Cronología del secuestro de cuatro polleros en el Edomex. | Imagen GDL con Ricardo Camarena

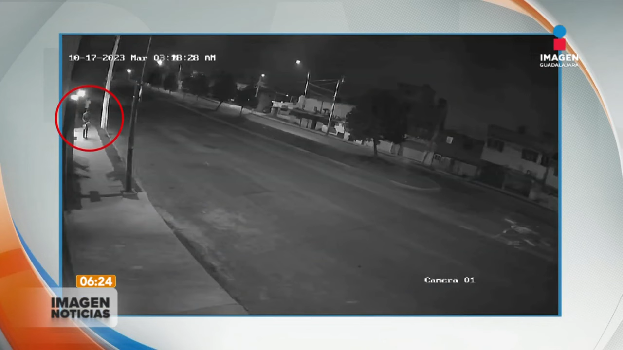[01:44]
Finalmente, en un video del 17 de octubre en la madrugada, también se ve cuando llegan dos sujetos que en segundos se encienden fuego, lanzan dos artefactos y disparan al aire con una pistola.